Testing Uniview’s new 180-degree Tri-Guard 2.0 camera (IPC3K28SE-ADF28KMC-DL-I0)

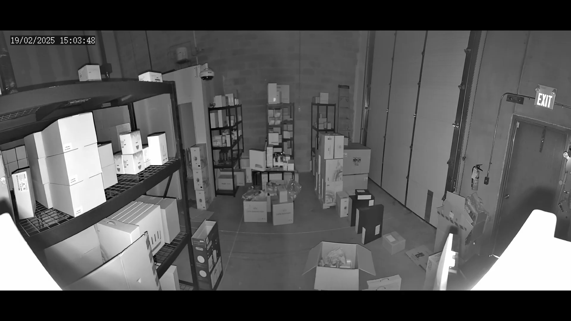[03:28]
This results in a nice, clear view of the entire warehouse, although of course the image does become black and white.